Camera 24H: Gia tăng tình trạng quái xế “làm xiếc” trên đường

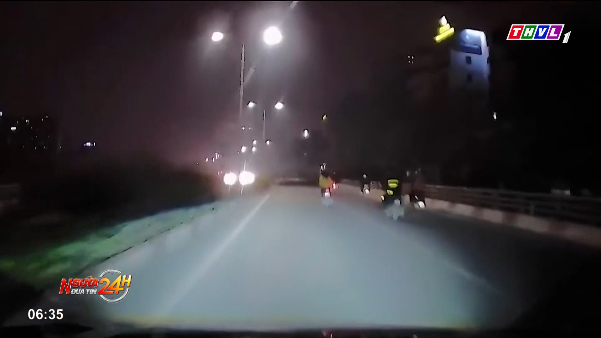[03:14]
Vào khoảng 0 giờ ngày 3 tháng 3 trên tuyến đường Vành Đai 2, Hà Đội, một thanh niên mặc áo xe ung công nghệ khi đang di chuyển thì bất ngờ nằm dài trên yên xe rồi lao đi buôn bút. Chẳng những thế, nam thanh niên còn lấn lạng ô tô. Đây là hành vi phạm luật giao thông gây nguy hiểm cho người đi đường. Nghị định số 100 năm 2019 quy định bất phạt cho hành vi nằm trên yên xe điều kiển xe là 6-8 triệu, tạm giữ phương tiện, cất giấy phép lấy xe 2-4 tháng. Nếu gây tai nạn, bất phạt lên tới 14 triệu đồng.